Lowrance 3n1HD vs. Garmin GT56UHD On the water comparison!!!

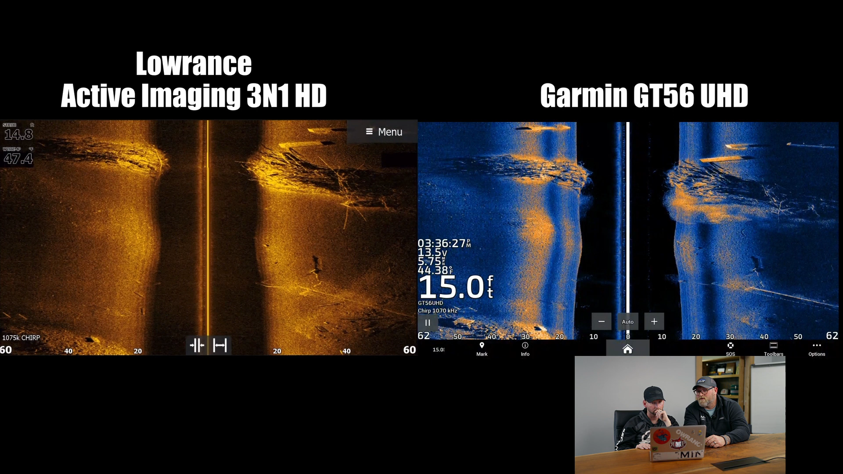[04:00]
On screen: depth 15.0 ft
So, so far, the HD is the only one that's shown those branches extending up into the water column. All of them have great separation within the brush pile itself, but there's just those couple branches that are sticking up in the water column that the HD is the only one that's picked it up. Yeah, 100%. Makes a big, big difference. Finish that out here. See these anchors in place. I mean, really, really damn close. All right, guys.